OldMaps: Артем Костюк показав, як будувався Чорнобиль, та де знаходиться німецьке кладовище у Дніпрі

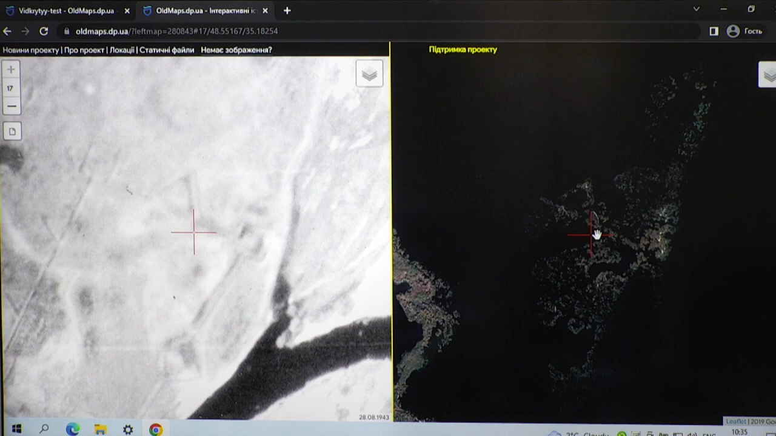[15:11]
Бачите, тут видно добре один з бастіонів. От він співпадає. Тобто буквально метр півтора. І ми знаємо точне місце, де була ще одна фортеця, яка звалася Піщана Самара.